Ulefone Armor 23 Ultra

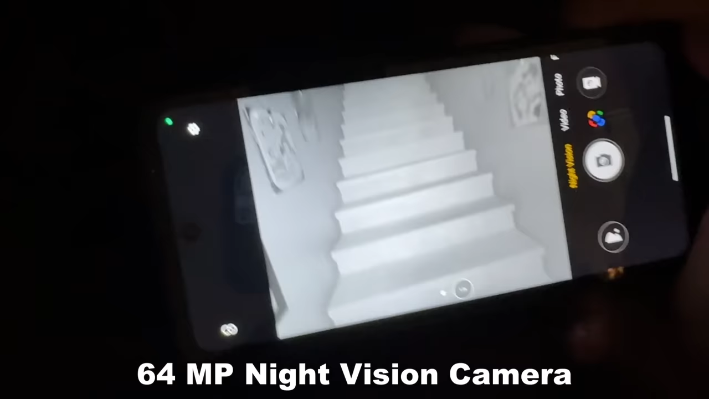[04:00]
I think with Eulophone, I've come to expect a great camera from them and great night vision,
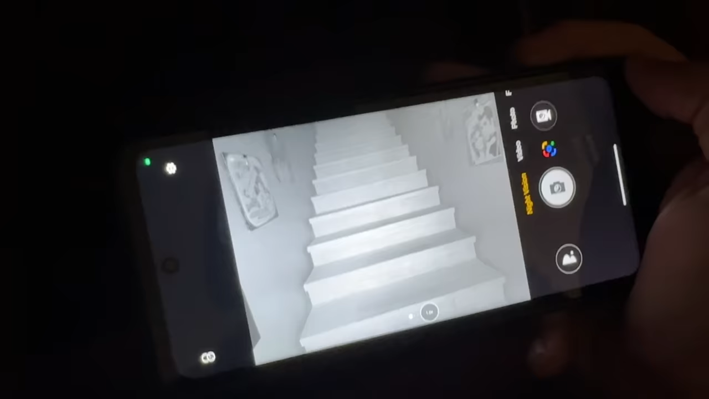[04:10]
but I can't understate how impressive the night vision is on the devices that come from Eulophone, particularly this one.